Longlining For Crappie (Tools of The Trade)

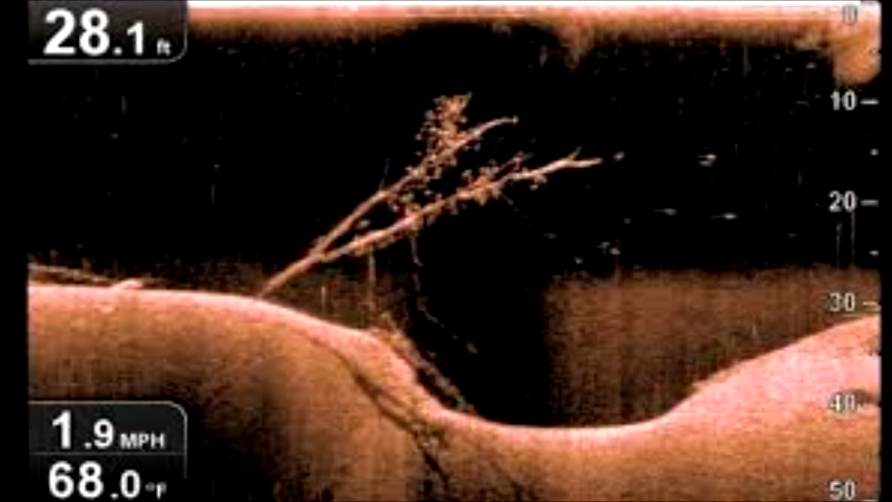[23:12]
On screen: depth 28.1 ft, water 68.0°F, speed 1.9 mph
to exactly where they are and you can really start uh catching fish a whole lot quicker this is the same picture this is my forward unit